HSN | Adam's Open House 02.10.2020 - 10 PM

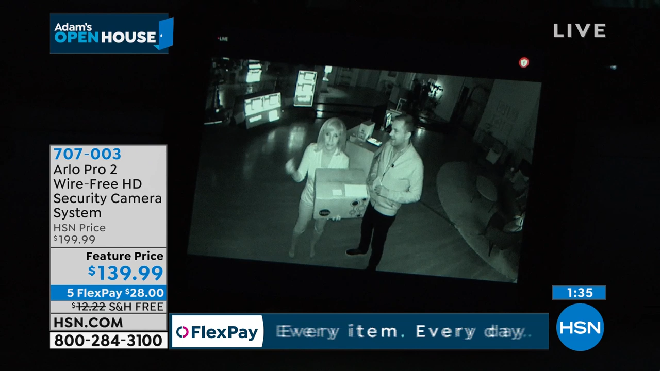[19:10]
So if somebody's sneaking around your front porch or your backyard, or maybe it's inside your house, maybe you want it inside, it's recording. And it stores the recording for seven days. You can save them permanently. You can take them to the police if you want. And it holds up in a court of law. There it is in the black and white. I mean, you can see the difference from pitch black to the night vision absolutely working.
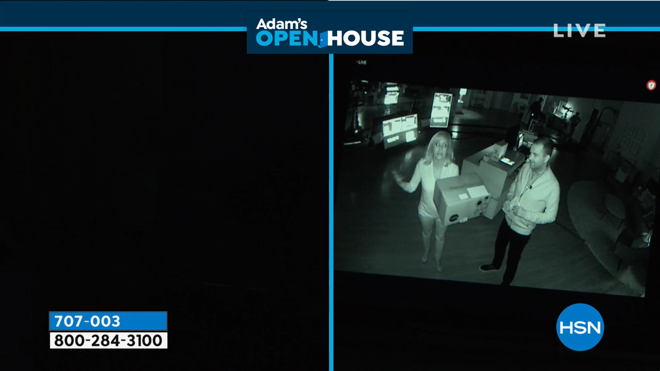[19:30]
It's just incredible. We have about 200 now left before it's sold out. This is the one and only scheduled airing.